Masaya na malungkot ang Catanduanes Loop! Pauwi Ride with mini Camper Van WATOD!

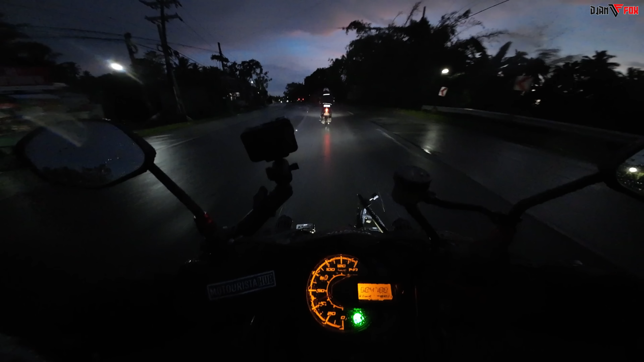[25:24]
Yan, umaambon-ambon pa rin. Oop, di ko kita. Loba! Loba, loba. Puta na gaya.
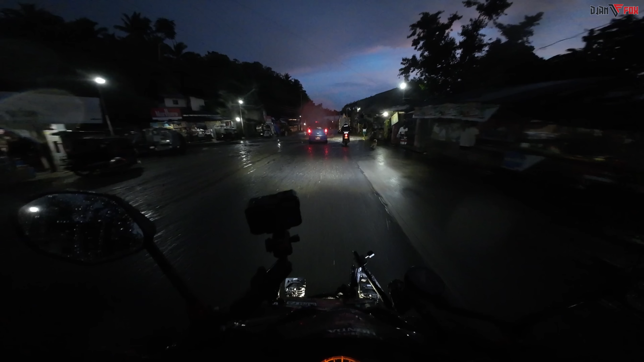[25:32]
May release dyan ah. Oh, release. Release na pala tayo eh. Di kalawag na to. Malapit na to. Oh, ganda ng paggabi ah. Oh.
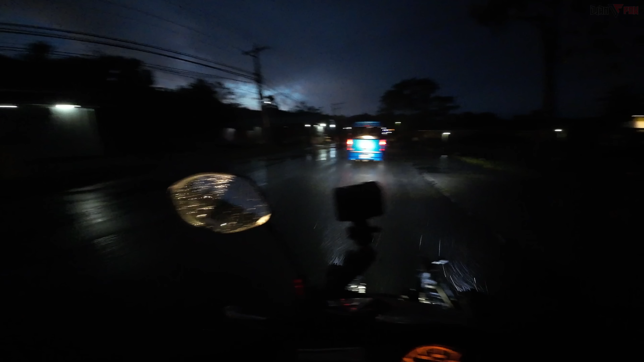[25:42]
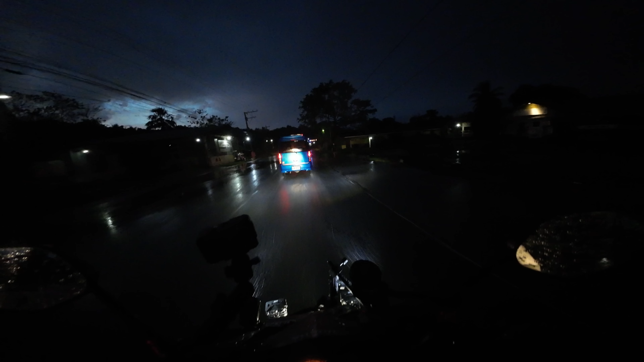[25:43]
Si JM at saka si Lasadik nasa harapan. And si Kuya Boy P, eto, nasa harapan ko. Sinasabayan ko na lang kasi ang hirap umuna gawa ng mga lubak dito. Minsan magugulat kayo, lalo pagka ganitong madilim na. Saka sa pagkakataong to, ako naman yung sasabay sa sasakyan ni Kuya. Kasi nung Philippine Loop, alam ko kahit na kaya niya na bumakbak at sumabay ng mabilis. Pero mas pinili niya na sabayan ako. Dahil alam niya yung motor na dala ko kung hanggang saan lang yung kaya.
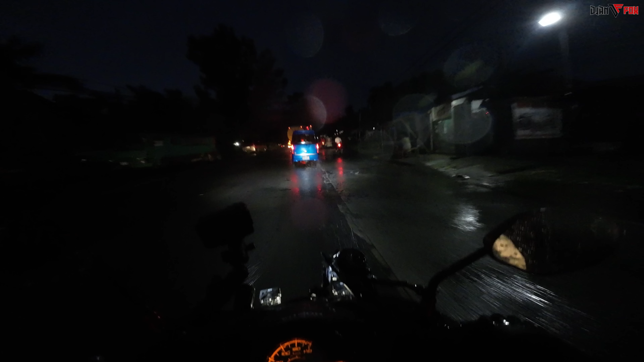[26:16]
Kaya ngayon ako naman yung sasabay sa kanya. O, dito ako sa likod. Itong Catanduanes Loop, ito siguro yung loop na masaya, na may halong lungkot. Kasi masaya dahil nalibot namin yung Catanduanes na hindi pa namin nararating.
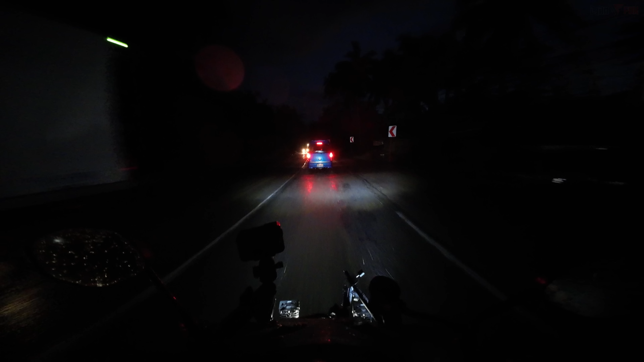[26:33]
Malungkot kasi kulang kami. Wala si Kuya Boy P, pero pinilit naman niya na makahabol pero talagang wala eh. Nagkaroon ng problema si Watod eh. Pero wag kayo mag-alala.
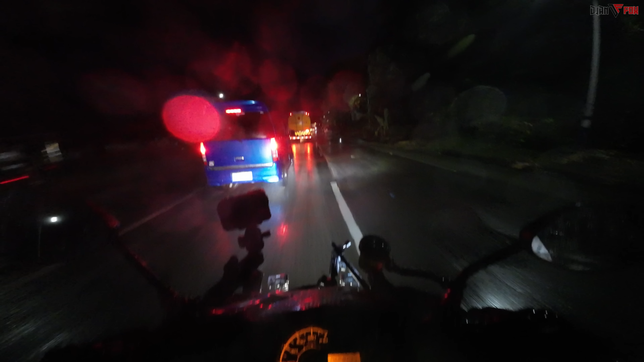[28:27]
Thank you sa inyo, ha? Tatlong truck yung nasa harap eh, tatlong Optimus, di makabakbak si Watod eh. Oh. Ayun na, umuvertake na si Watod. Let's see. Umuvertake si Watod!
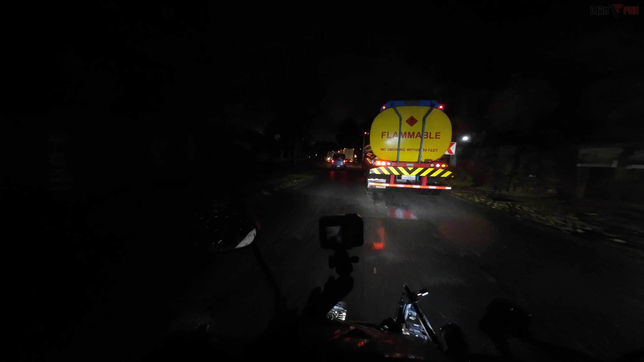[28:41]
Panis! Mahanap lang talaga ng tiyempo eh. Pinakain ng halika po. Waiting for Watod moves. Cute ni Watod. Ang cute panoorin eh. Hop, silip-silip. Ayun na, nag-moves na si Watod.
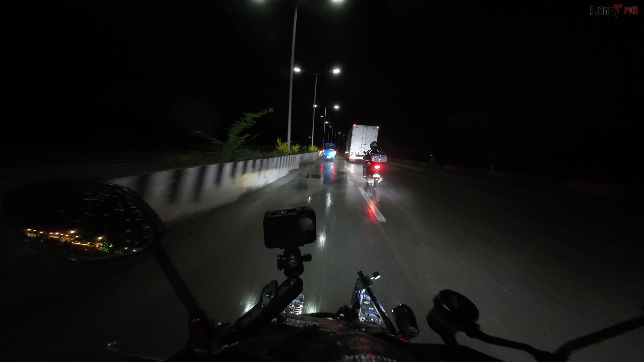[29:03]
Ito na. Oh, sabayan na. Na, Watod! Point na gold, Watod, point na gold.
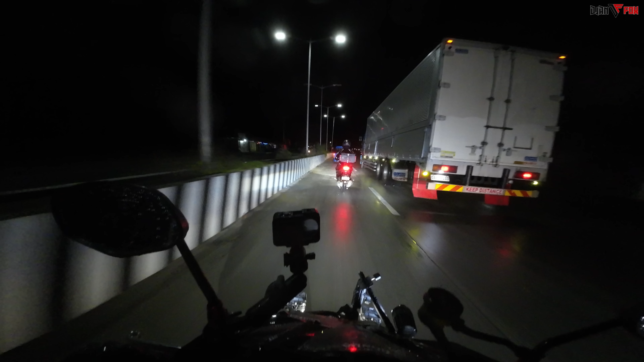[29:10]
Hop! Let's go! Ayan o! Ayan o! Ito na mga escort ni Watod! Hawin mo! Tabi! Walang makakagalaw kay Watod! Sige, overtake Watod! Ito na kami!
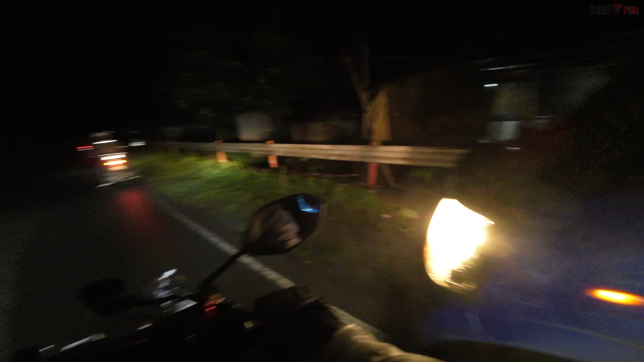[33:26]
Ayun na bro, yung kaliwa. Paano? Ingat ha. Side mirror. Ingat din, mga bro, ingat. Side mirror nyo, ibaba nyo, baka meron kayo makita ang kangkas dyan.
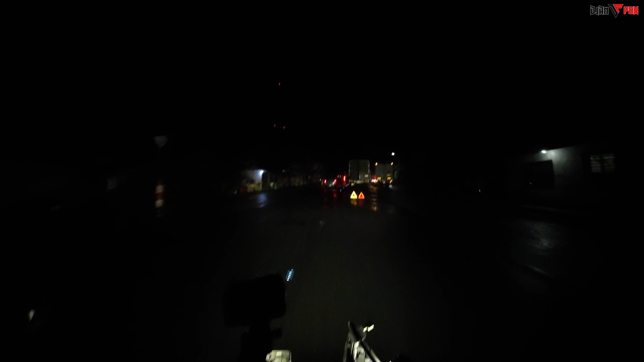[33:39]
May sira pala ditong ano, truck. Dito, sige, ingat ha. So dito namin kasi napag-usapan na maghihiwalay kami. Kasi ako, pwede naman ako kahit saan dumaan. Pwede akong sumabay sa kanila o sumabay kay Boy P. Pero syempre, dahil apat kami, edi silang dalawa, kami dalawa ni Kuya Boy P. Sama ko si Kuya Boy P hanggang sa May Kalawan, kung saan doon na kami maghihiwalay.
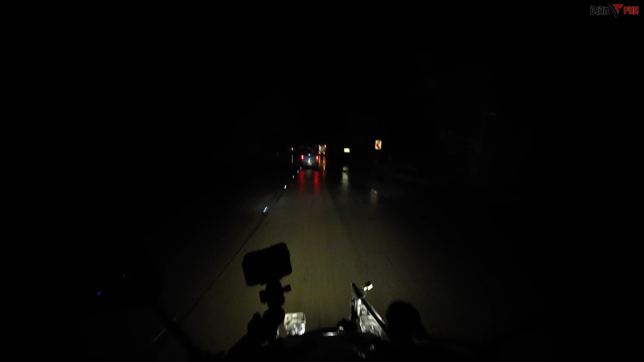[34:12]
Doon sa shortcut na lagi kong dinadaanan. Kasi mas mapapabilis sila JM at saka sila sa Dick kung sa bitukang manok sila dadaan. Si Watod naman kasi hindi pwede siyang dumaan doon. Gawa ng masyadong matarik at talagang gagapang. Tinignan nyo dito, packet pa lang to ha. Di pa ganong katarik. Gumagapang na si Watod. Doon pa rin tayo sa safe syempre. Kahit inuulan, diretso. Watod is on the move. Kanan Gaming!
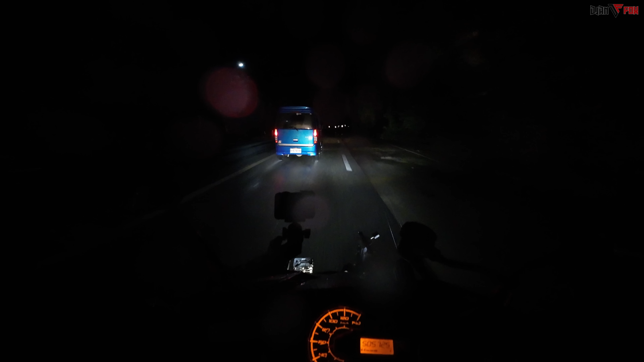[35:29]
Umuulan pa! Dito na lang, may kapote tayo. Diretso!
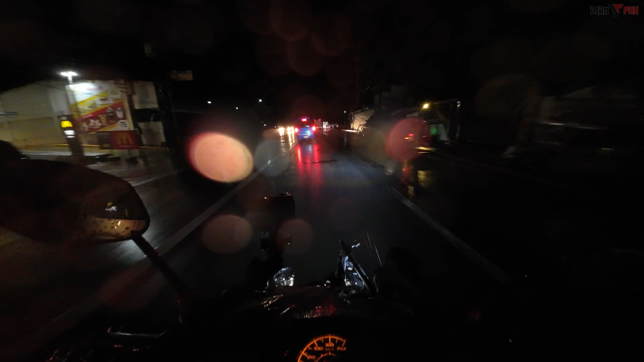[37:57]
Pero dahil dito sa pinili kong camera, DJI Osmo Action 3, nakahiwala yung Type-C slot dun sa lagayan ng battery at saka ng memory card. Kaya ang poproblemahin ko lang dito, lagyan ng waterproofing yung sa may saksakan ng external microphone. Diba? Oo. At kahit umuulan, nakakapag-vlog pa rin ako. Nakikita nyo yung mga bawat nangyayari sa amin.
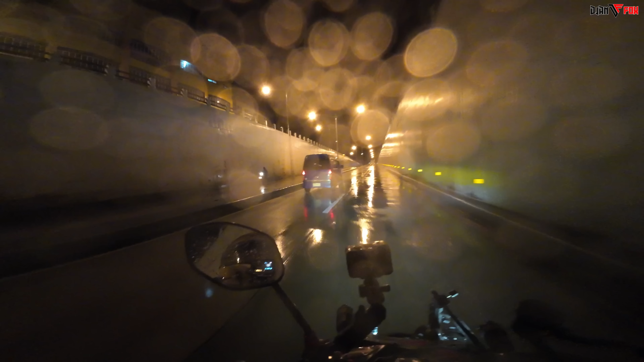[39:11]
Lucena City. Mamaya, malapit na rin tayo ng Candelaria at Sariaya, San Pablo, then Calaban. Mabilis na yan. Wala nung 100 kilometers eh. Candelaria, Quezon! Sige, ulan mo pa! Sariaya, Quezon! Nakakatawa pa. Ay, silingitan pa si Watod. Oh, yun. Sige, gawin mo din yung Watod. Mga ganun singit. Oh. Yun ba naman?
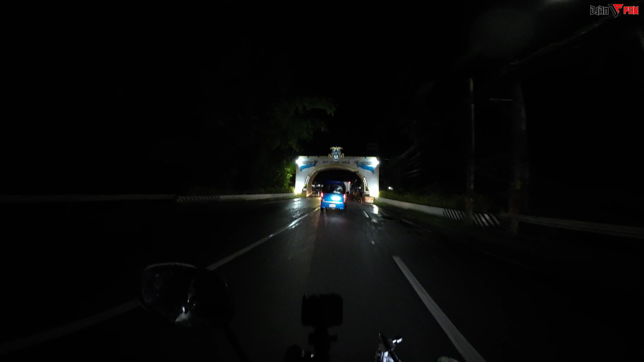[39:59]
Woo! City of San Pablo! Ito na kami! Malapit na! Konti na lang! Hindi ko alam anong oras na. Wala akong makitang orsan. Pero okay na rito. Wala nang ulan. Basta kalsada na lang. Palawan, Laguna! Dito na kami maghihiwalay ni Kuya. Nakakaliwa na siya.